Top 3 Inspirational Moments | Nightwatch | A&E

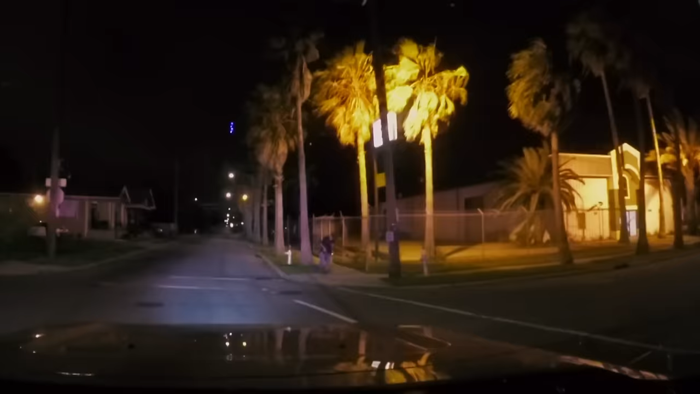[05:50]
We're in the middle of nowhere.
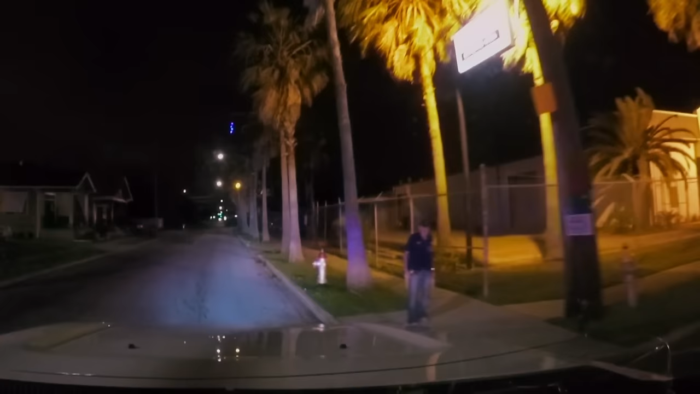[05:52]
This guy has no business being out here at this time of night.